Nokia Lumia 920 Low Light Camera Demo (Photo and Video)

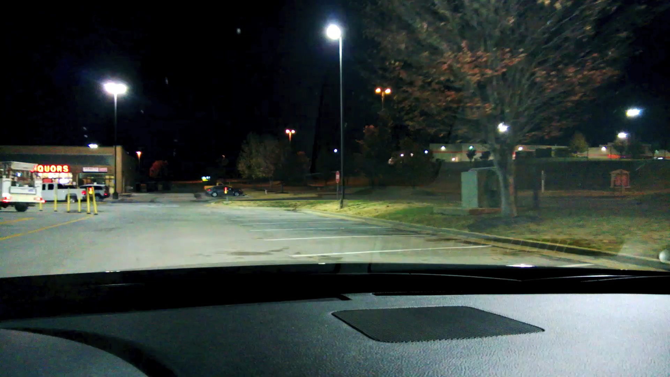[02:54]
Now let me show you a little bit of the video stabilization on my ride home and I know I've showed you this in the last video but take a look at this. This is in the dark so you can see that I'm driving in the car here and the video stabilization is amazing. I'm holding this in one hand and I'm driving and
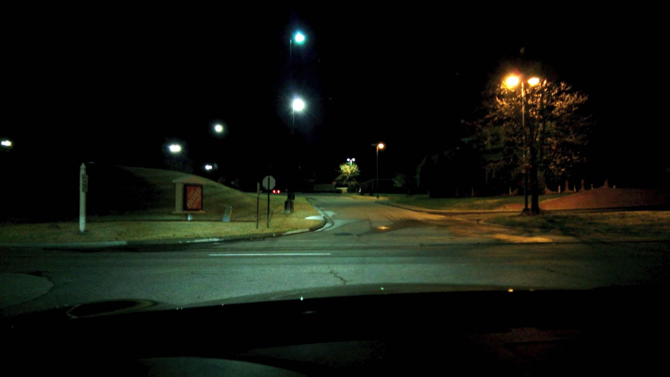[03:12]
it almost looks like this is being recorded in the tripod. This is pretty amazing and right when I get onto the road here you can see there is not much movement at all. On most cell phone cameras it will be bouncing up and down. This would be unwatchable. We can see it maintains clarity and it does awesome video stabilization. So what do you guys think about this peer-reviewed camera on this Nokia Lumia 920?